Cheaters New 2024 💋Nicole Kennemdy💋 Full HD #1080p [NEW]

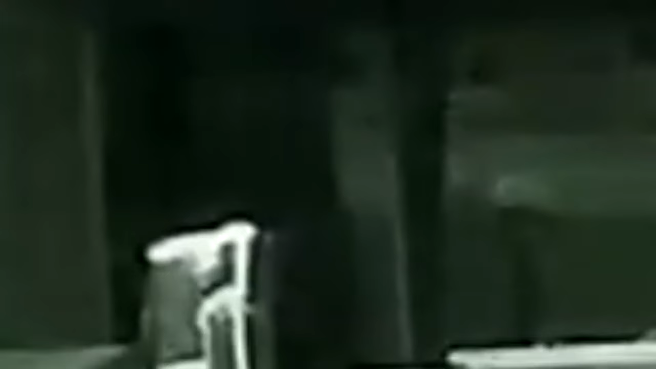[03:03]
Mobile units follow their mark until he arrives at an unknown apartment complex. Visual confirmation of the suspect, whose identity remains withheld,
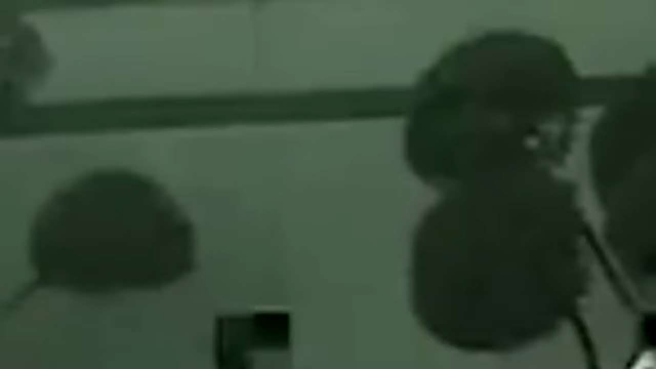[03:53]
Once the job is done, the suspect pays for the hand dry service and the couple return to her apartment complex.
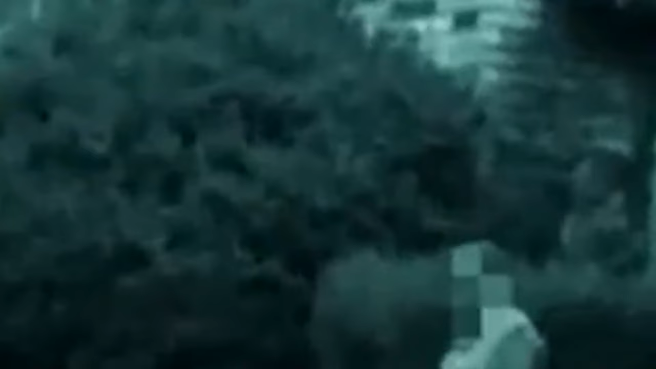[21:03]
A few hours into the investigation, PIs spot Greg's wife, identified only as Mrs. Voss, exiting her home.
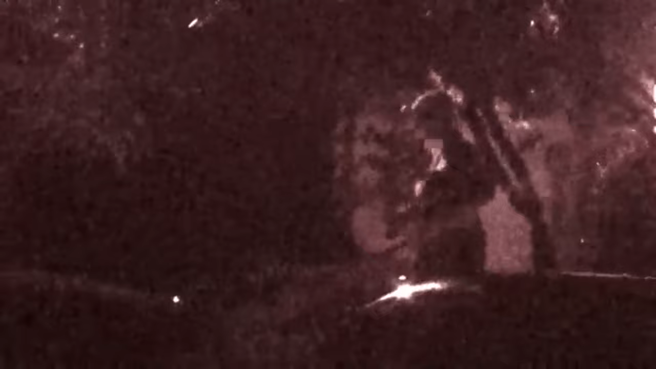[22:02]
Hours into their shift, agents spy the suspect exiting her home and again departing in her SUV. Mobile units follow the suspect to a dingy little dive bar.
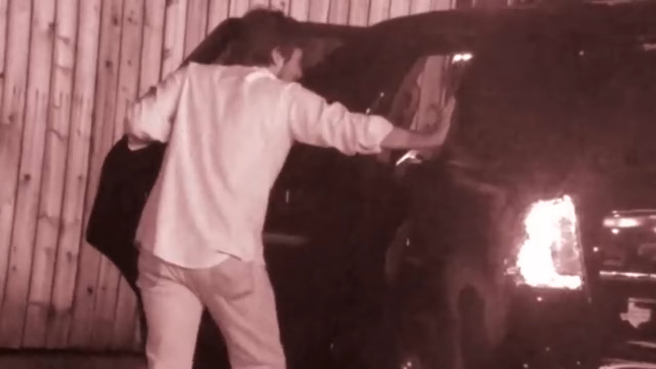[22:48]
The clandestine couple climb into the back seat of Mrs.
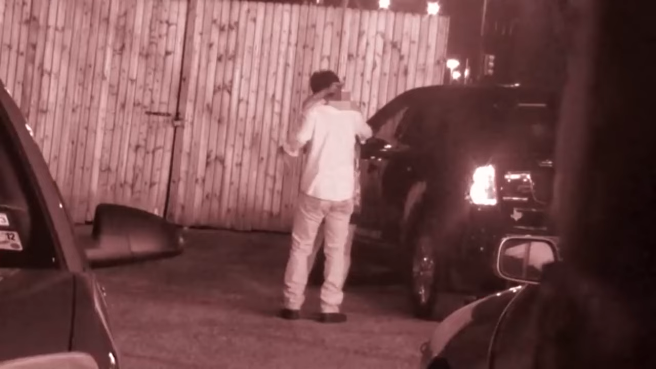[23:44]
Smiling broadly, Mrs. Voss hugs her beau, sends him on his way back into the bar, while she returns home for the night.
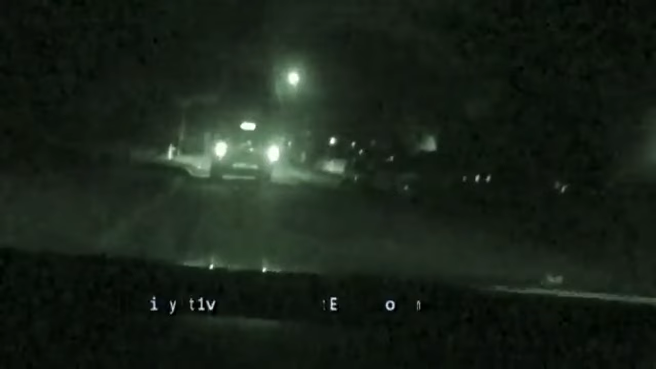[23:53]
Investigation Day 8. Remaining stationed outside the Voss residence, Cheaters PIs are surprised when they spot companion Sims pulling up to the curb.
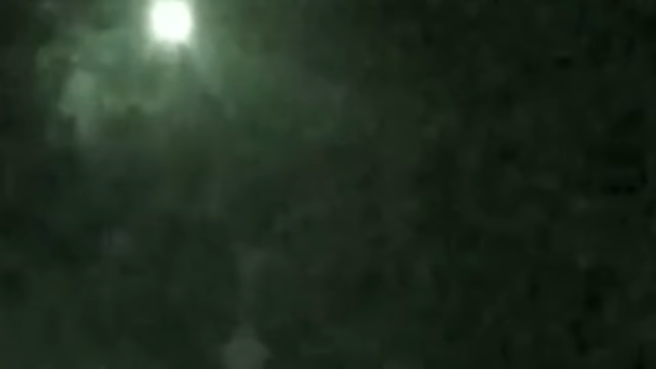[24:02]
Sims exits his car and knocks on the front door. Interior cameras, placed earlier by Greg, capture Mrs.
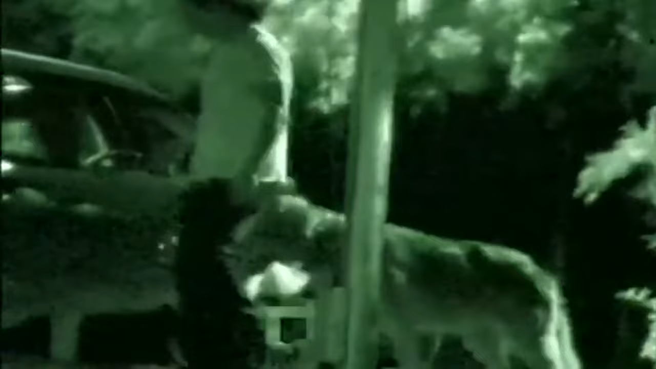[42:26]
Investigation day five. Mobile units keep close tabs on their mark as he leaves his home for the evening.
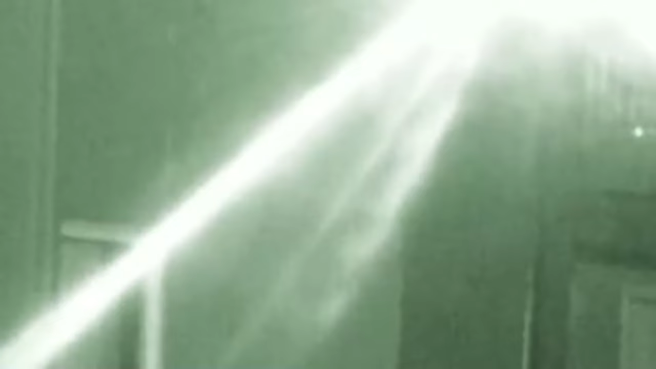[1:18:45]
Cheaters investigators stake out the suspect in Crystal's home.
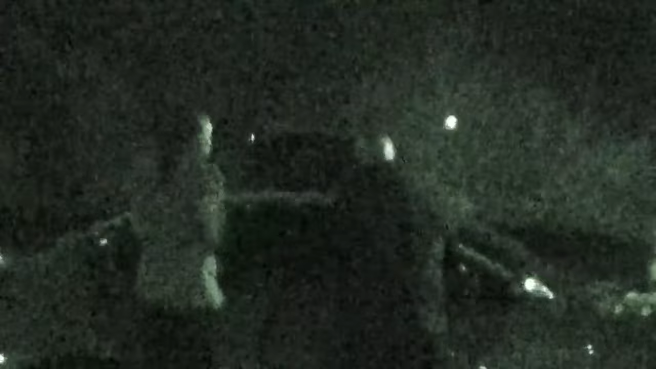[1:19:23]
During their wait, Cameron proves Crystal's distrust by playfully caressing Hannigan's locks. A few hours later, the suspect and his date return to his ride.
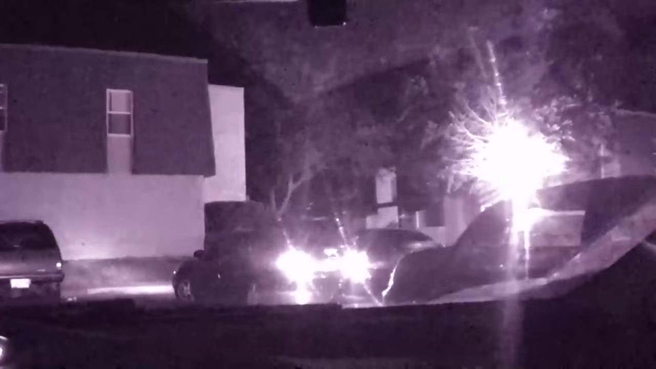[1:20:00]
As with previous days, cheater's detectives continue their watch of Crystal and Cameron's residence.
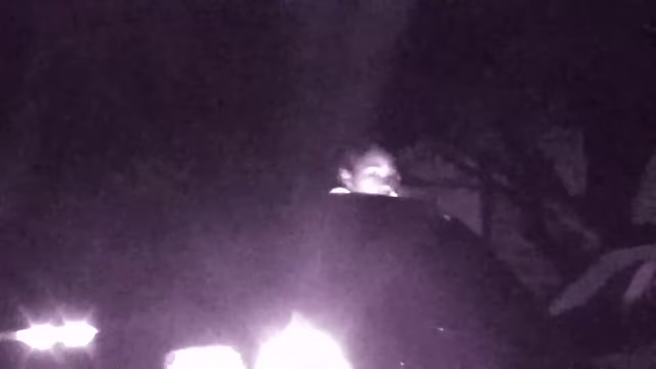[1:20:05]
The suspect leaves and dashes to his clandestine flame's residence. Hannigan gets into Cameron's vehicle.
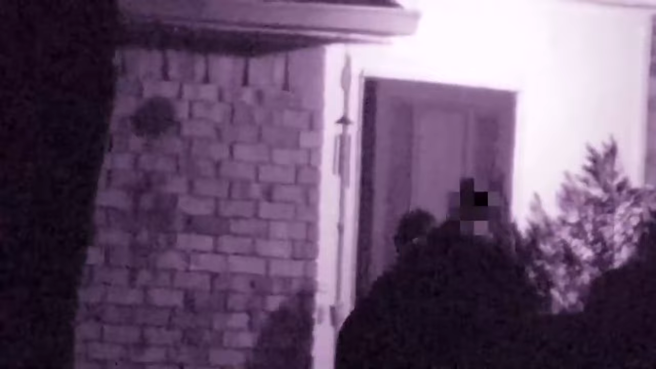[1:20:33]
And the suspect returns his sultry charge back to her home.
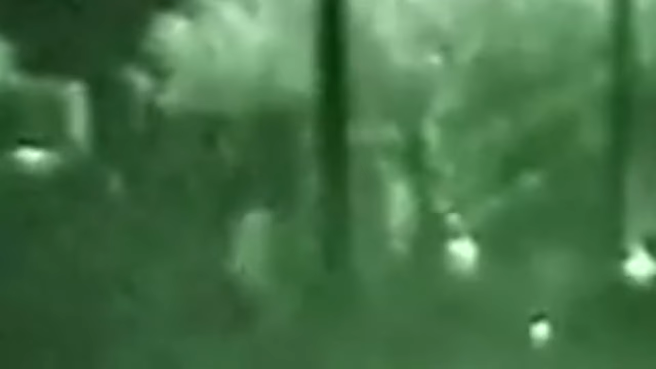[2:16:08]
Then he returns to his car and heads home for the evening. Investigation Day 5.
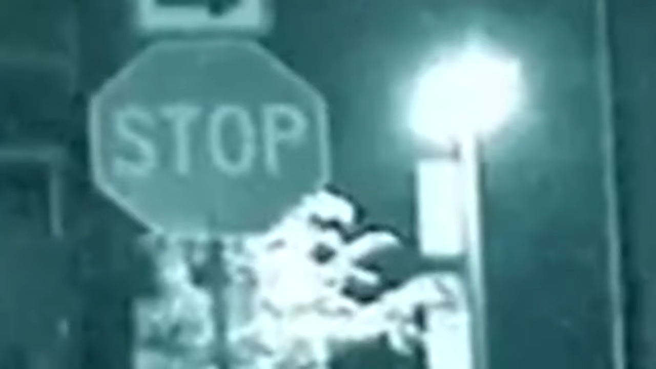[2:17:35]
Cheaters agents remain outside of the suspect's place of employment.
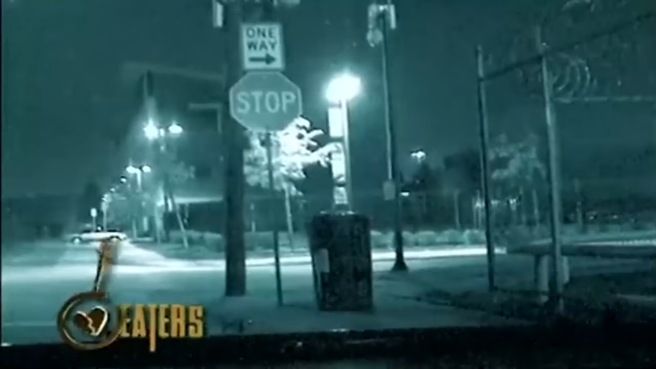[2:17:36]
At the end of the shift, Courtney leaves in his car and is followed to the same location that began this investigation.
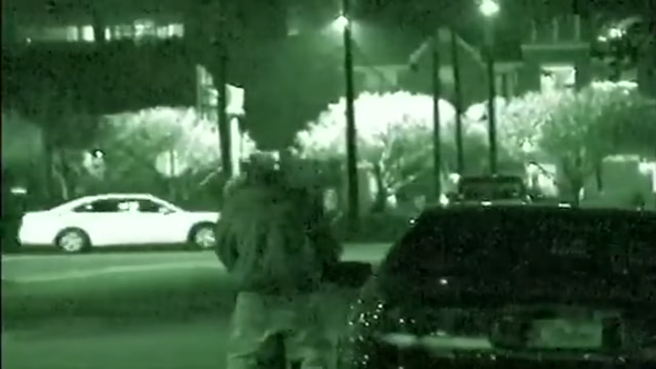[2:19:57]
They greet each other, and they both get into your boyfriend's car. They remain there for an extended period of time before she gets out.
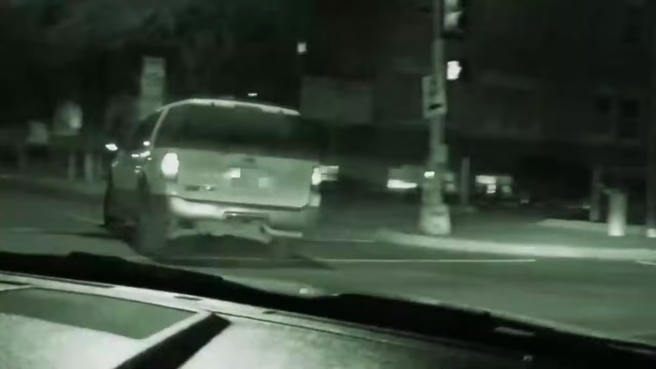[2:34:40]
As Leo turns back to his domicile, Peterson heads home to a disheartened Eli.
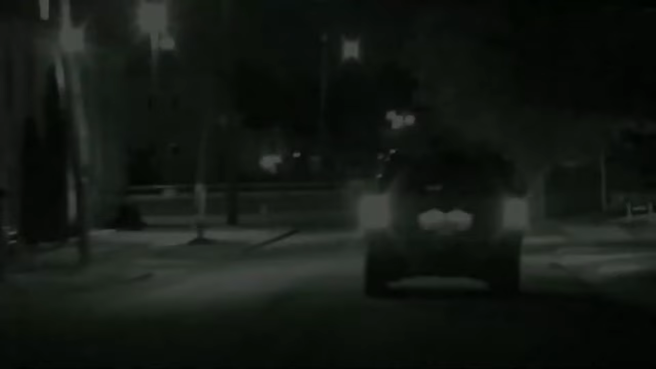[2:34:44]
Once again, the cheater's team follows Peterson from her job. The suspect pulls up in front of her companion's apartment. Leo steps out of the shadows and joins her in the vehicle. The illicit pair drive to a shopping center. As the two cross the parking lot, cheater's operators note the suspect holds hands with her secret boyfriend.
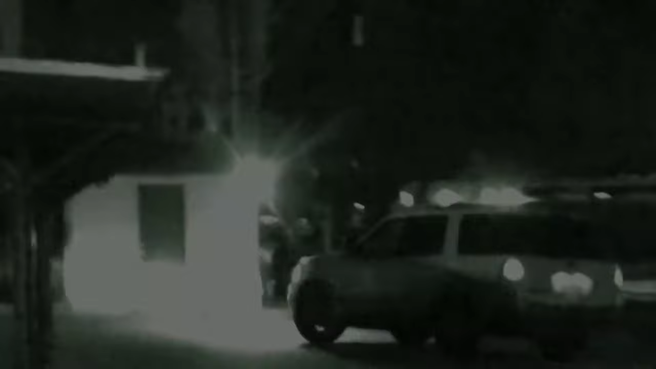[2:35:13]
Peterson and Leo enter a restaurant and grab a cozy table near an exit. A while later, Peterson and Leo gleefully leave the eatery.
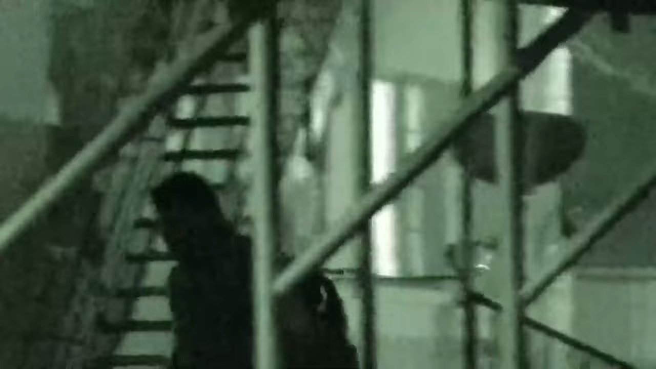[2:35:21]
Shadowed by the cheater's mobile unit, the sneaky couple return to Leo's apartment.
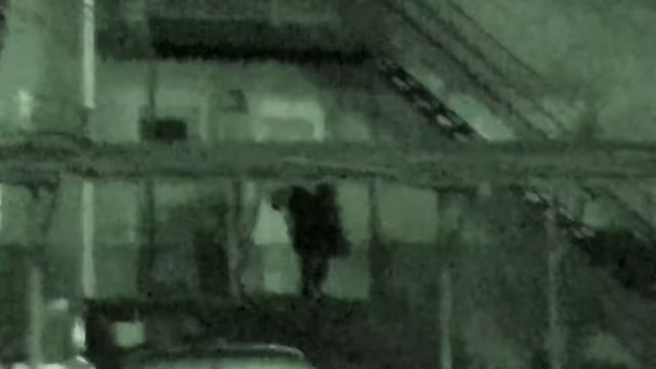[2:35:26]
Both suspect and companion go inside.
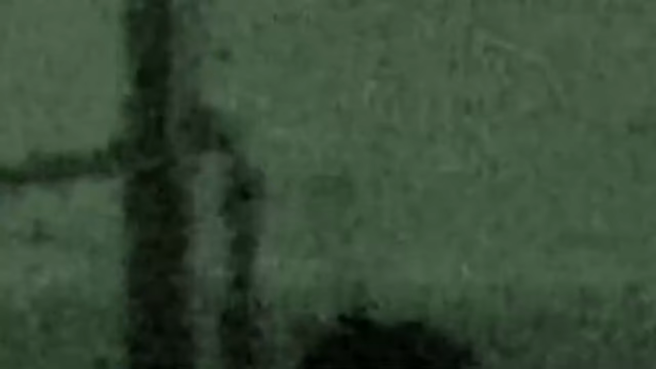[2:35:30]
The cheater's team waits hours before spotting Peterson coming out of the apartment alone.